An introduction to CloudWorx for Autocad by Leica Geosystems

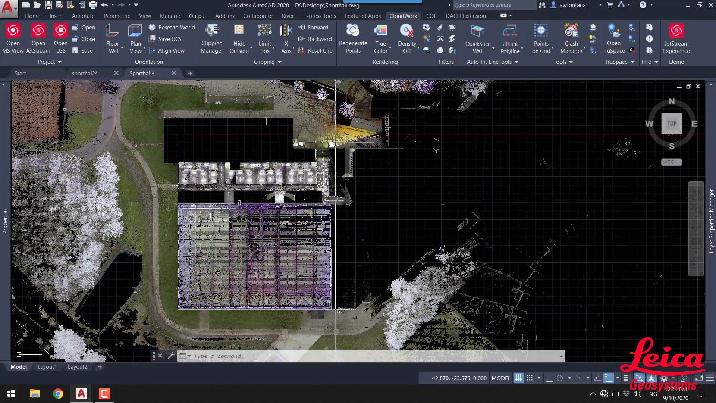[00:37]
pretty much regardless of size will open almost instantaneously showing all the points all the time within the AutoCAD window.
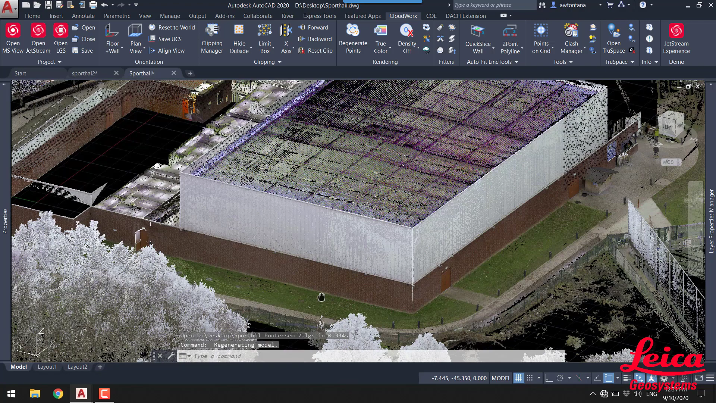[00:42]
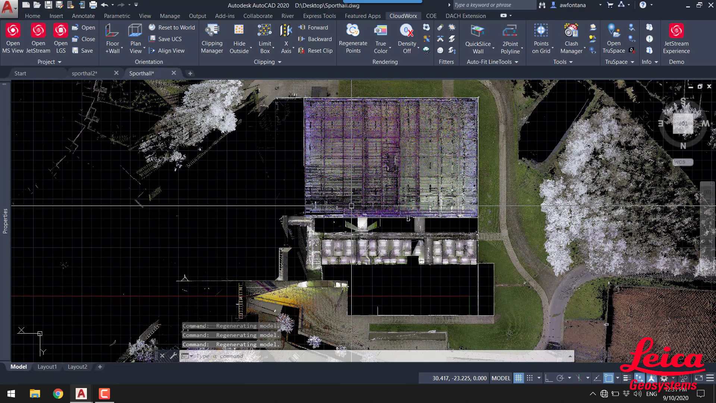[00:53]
So the first thing we're going to use is this hide outside function. I'm just going to draw a small box around the area of interest and then that will automatically hide all of the data.
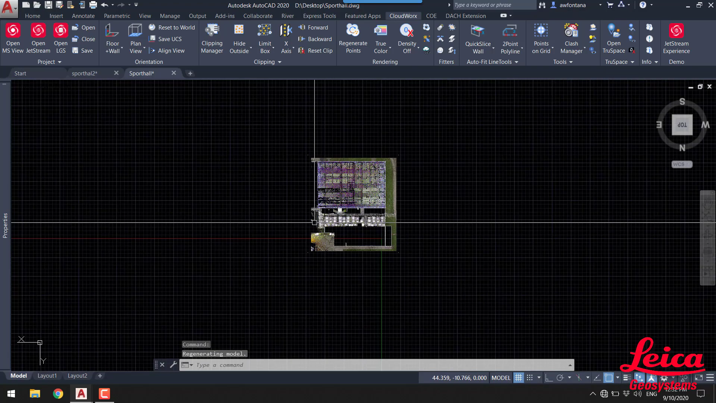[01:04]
Now what we would like to do obviously start drawing the floor plan of some of these rooms
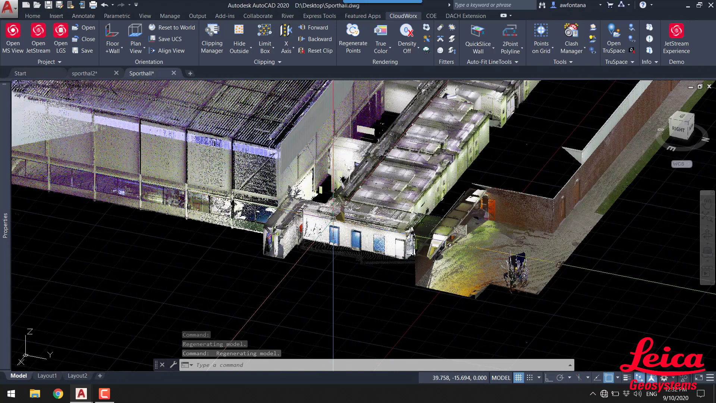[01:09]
in the in the middle of the screen you can see now.
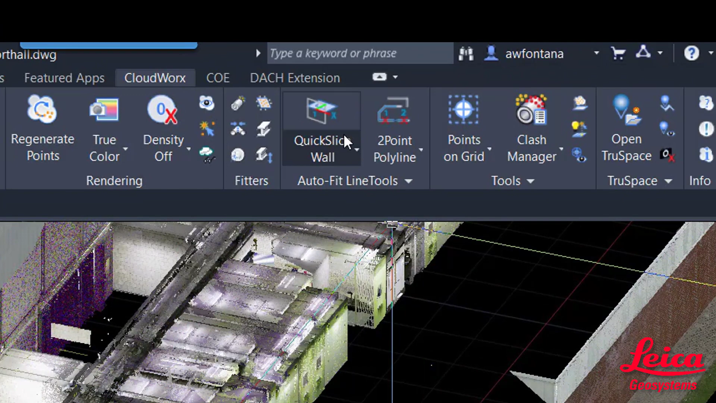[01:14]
So we're going to use the function the quick slice function and we're going to use quick slice wall.
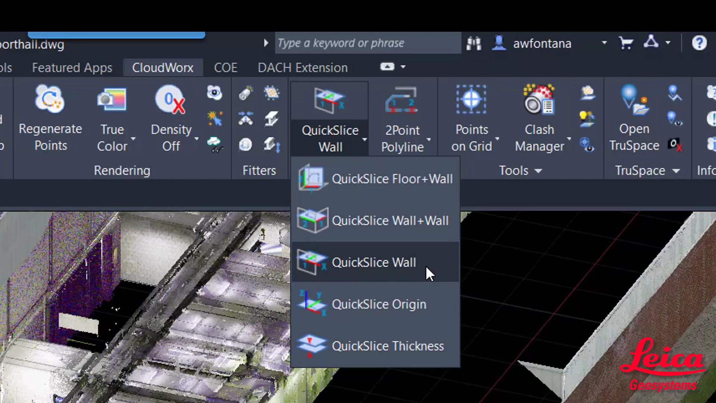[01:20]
And what we're going to do is just pick a location on the wall and that will automatically set a
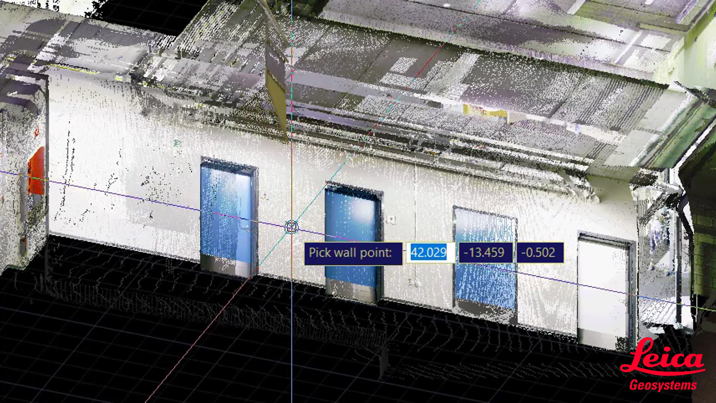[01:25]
slice at the height that you have picked and it will also orientate the scan data and square it up
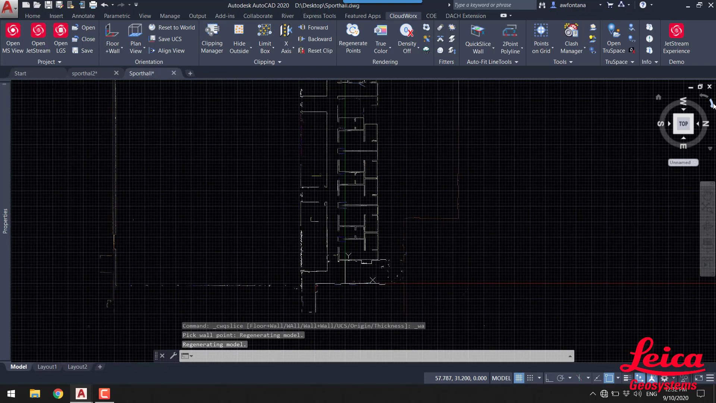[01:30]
ready to start digitizing and then just using some of the AutoCAD functionality we can get a much much better view.
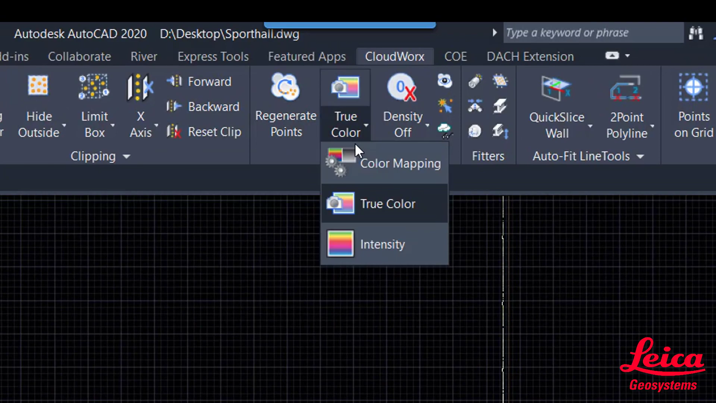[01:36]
Now we're going to change the point cloud color to intensity that allows us to see it a lot more clearly on the black
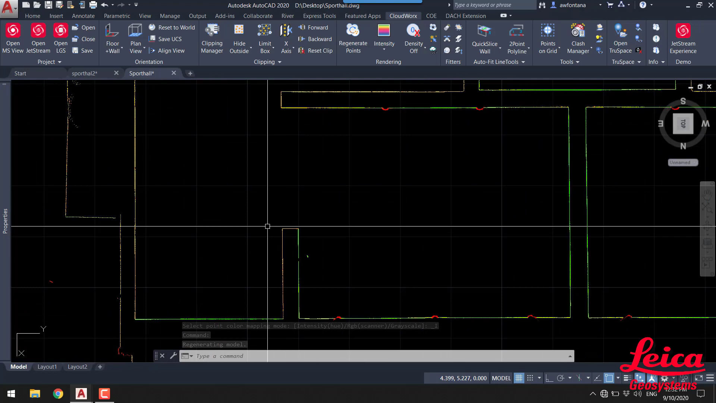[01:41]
background within AutoCAD and then what we want to do is start digitizing and drawing up the floor plan. So we're going to use this two-point polyline tool built into
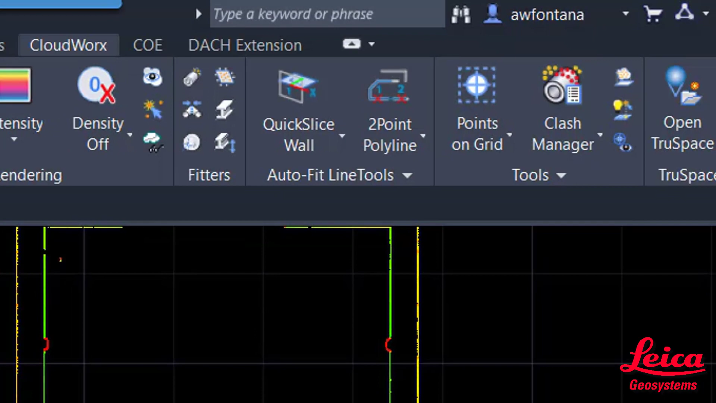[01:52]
the Cloudworks menu and this is really quite nice it allows us to very very rapidly just start working through and digitizing the floor plan. You can see we've just picked on those two points and then when we pick on the next two points
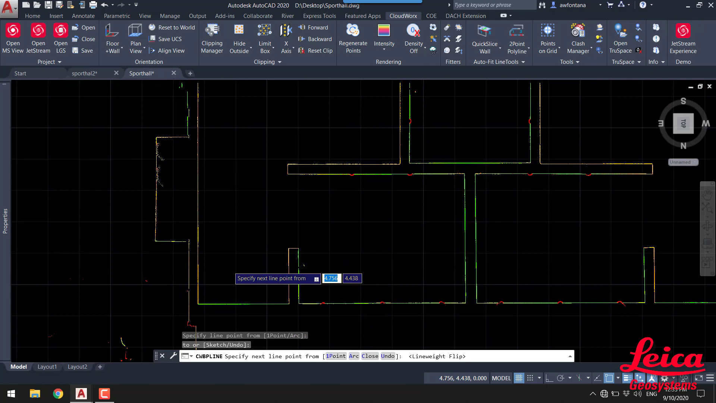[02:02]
that will automatically generate the corner for us and join that up. What's also really nice is if you've got an area where there is a gap in your data it will also create
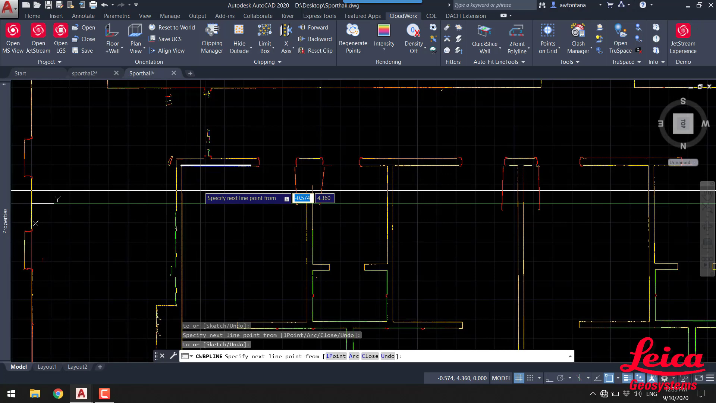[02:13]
the corner automatically and you'll see this now in this section of the video so obviously we've got an obstruction there with the door that's open but
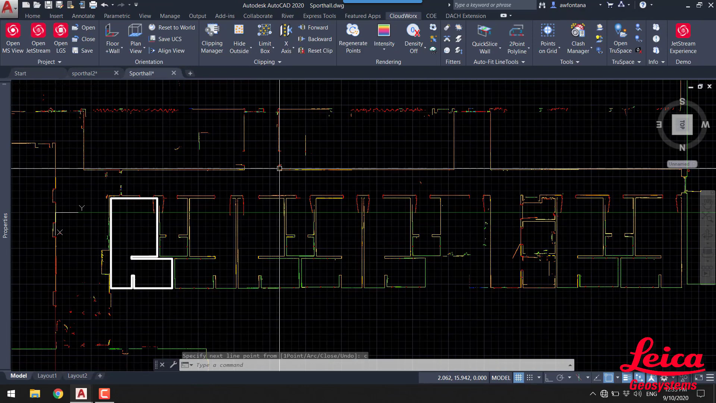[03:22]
pushing that out and plotting that accordingly if we need to remember this is all to scale this is all coming in at one-to-one scale based on the point cloud measurements and you can obviously specify the units that you're using within AutoCAD.
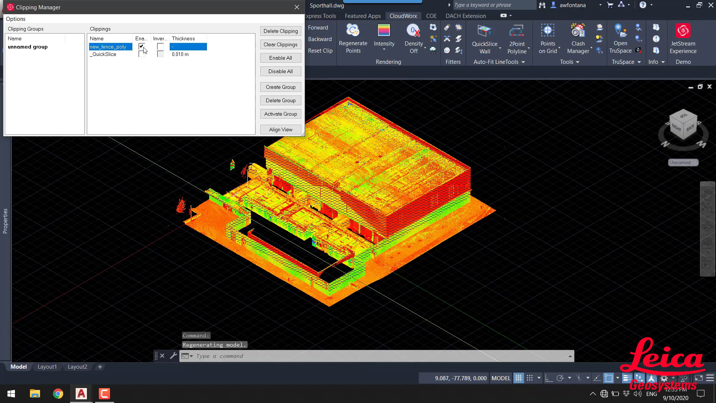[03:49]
method so I'm going to turn the point cloud back on I'm going to invert the clip
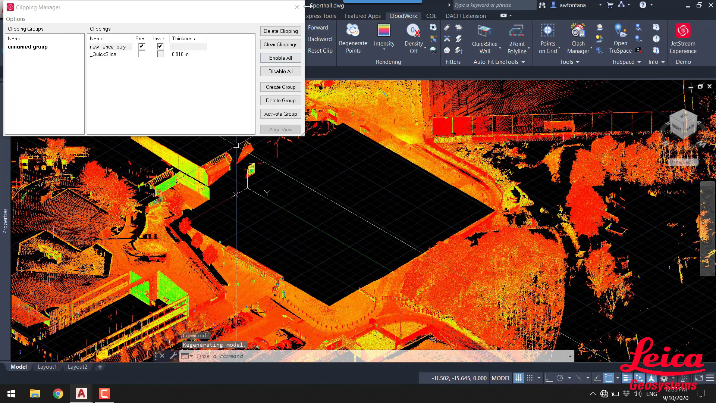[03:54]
and so we get rid of the building because we're actually now interested in the exterior of the building and this is where
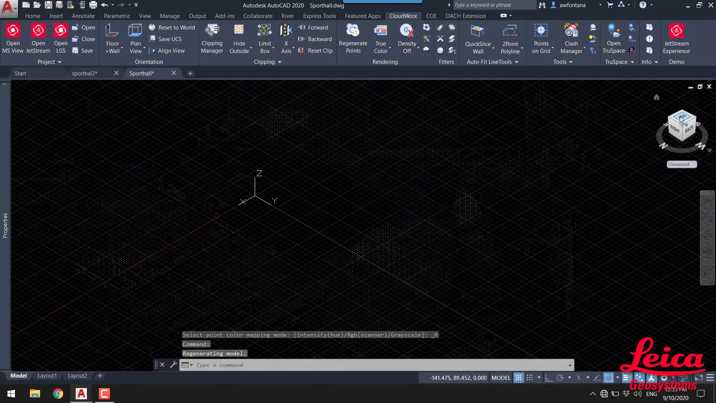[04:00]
we're going to use the points on grid functionality to generate our Kogo points automatically either lowest highest closest or ground points and we'll explain those in a second.
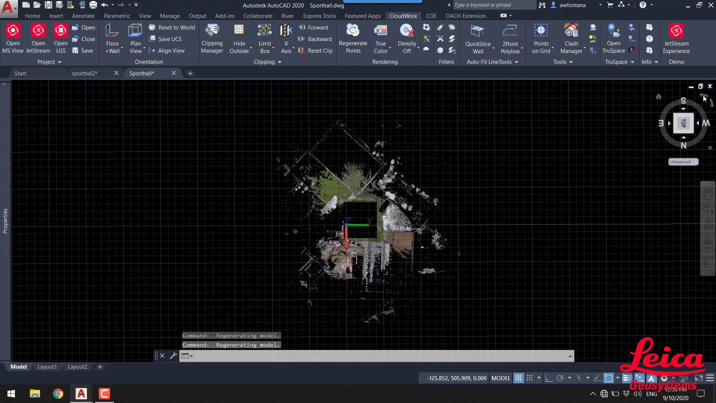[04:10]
Okay so now we're just going to jump into that points on grid tool as I said before so here's points on grid in the
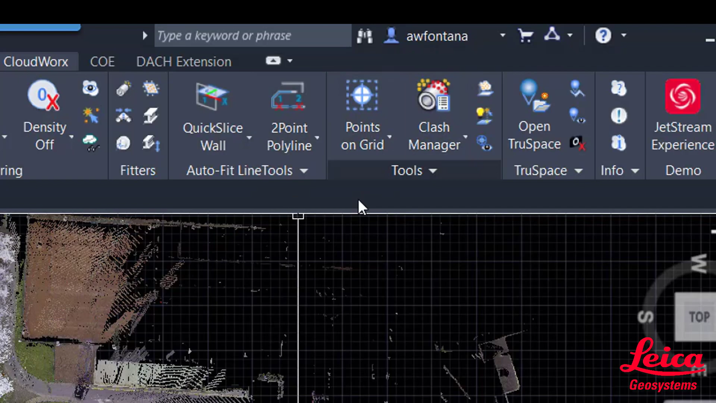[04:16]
Cloudworks menu and that will open up the dialog box and allow us to choose some of the settings so you can see as
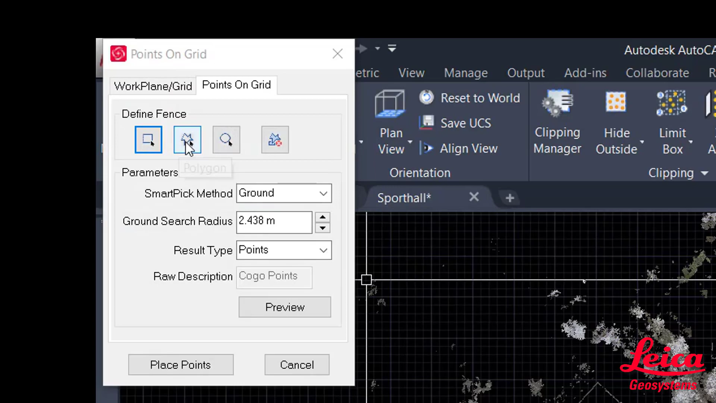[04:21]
I said before you can define a fence via a polygon or a square or a circle so what we can
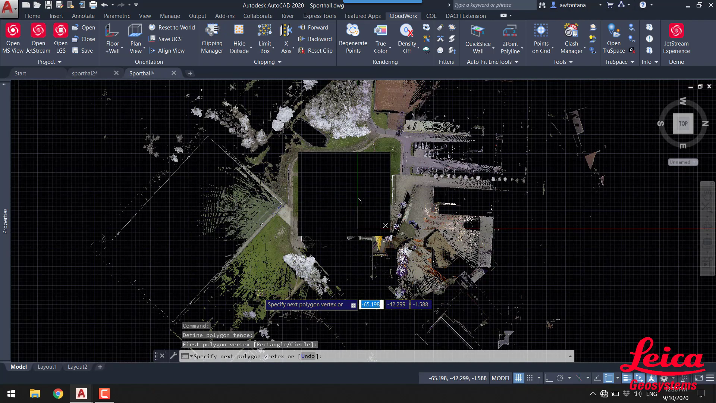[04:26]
do is draw a polygon around the area that we're interested in to develop our Kogo points and what's quite interesting here
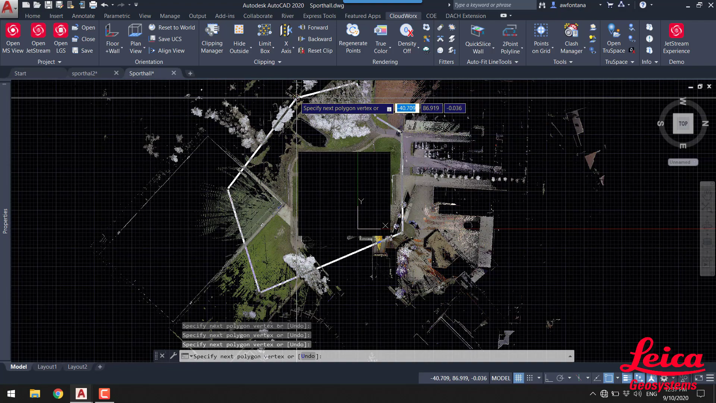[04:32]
is you'll see that we've got areas of foliage and we go back to the points on grid method you can
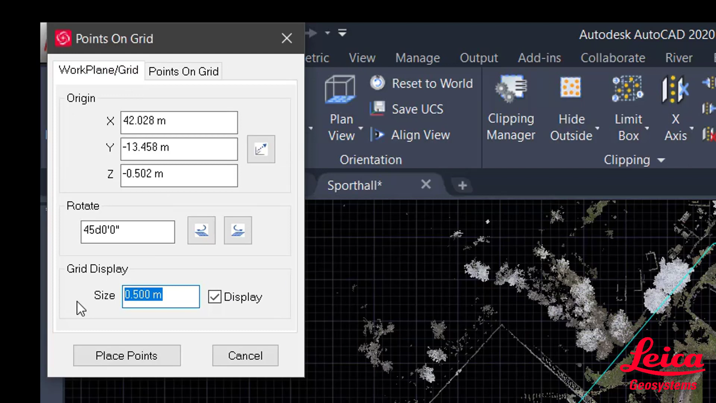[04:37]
specify the the the size of the grid that you're going to use so in this instance we're going to do points every three meters
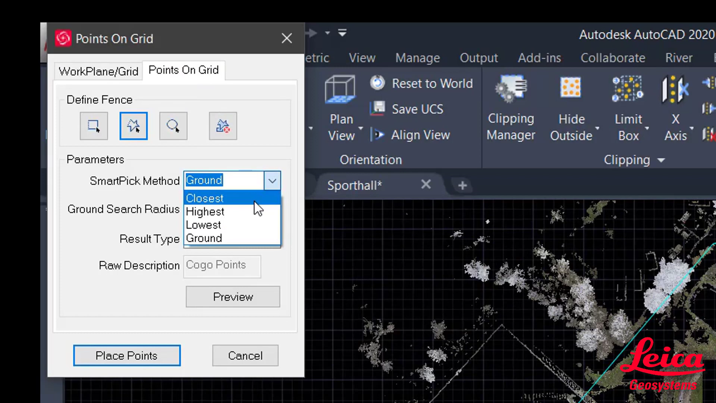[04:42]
and then you can use the smart picking method so this will actually drill down through any vegetation to give you the lowest points and then you can actually specify the result type as well so once you're happy you
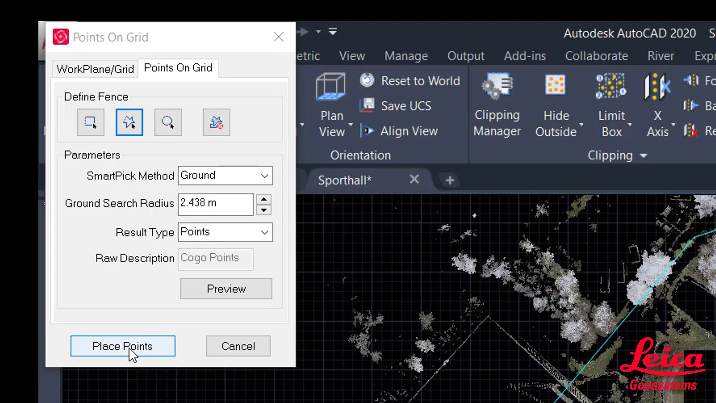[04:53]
just say place points and in this instance it might come up with a warning to say it's going to yield the a lot of points